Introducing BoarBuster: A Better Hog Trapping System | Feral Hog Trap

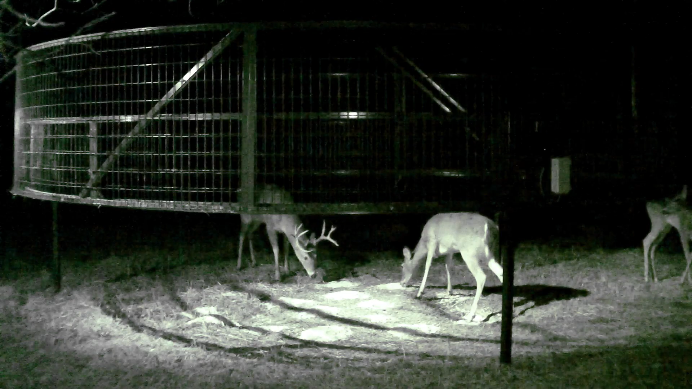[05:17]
If it was raccoons or white-tailed ears, they might hit the snooze button and go back to sleep.